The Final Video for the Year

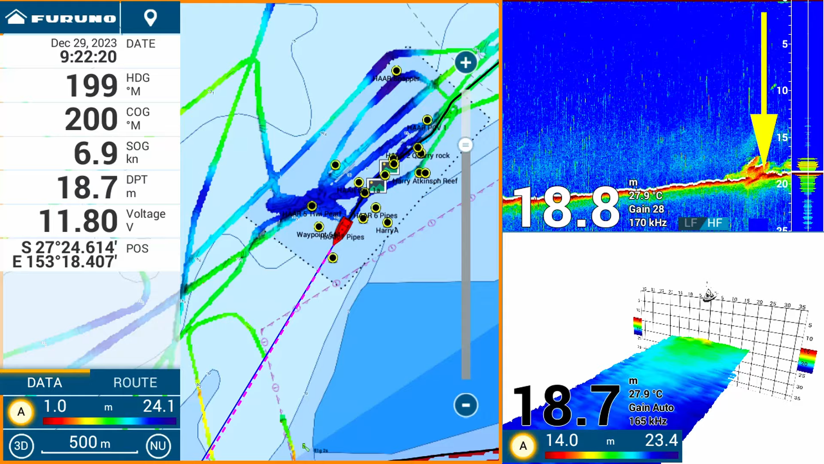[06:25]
On screen: water 27.9°C, speed 6.9 kn
I finally ended up at Harry's and there was really, I only had one mark that didn't already have a bait on it. And this is the sounder shot from going over that mark. From the sounder I wouldn't normally have stopped there. But as soon as I had the pike to use up and I was sort of out of options. I could have gone and tried the shallow reefs.
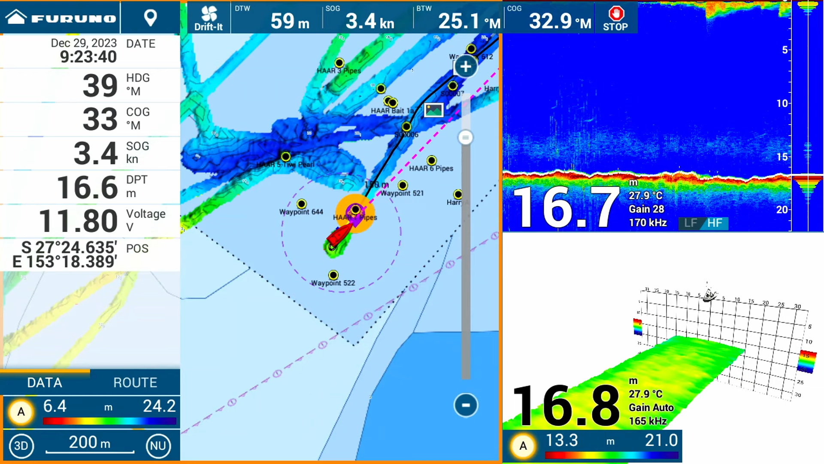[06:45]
On screen: water 27.9°C
But it was getting on a bit and I wanted to do a bit of trolling for mackerel. And by the time I'd done all that it would be time to pick up the crab pots. So anyway, I decided to stop at Harry's and just try the pike there. Have a little bit of a fish for a little while and then go and do the mackerel trolling. So as I say, not normally somewhere that I would have stopped on the strength of the sounder reading. But that's what I did.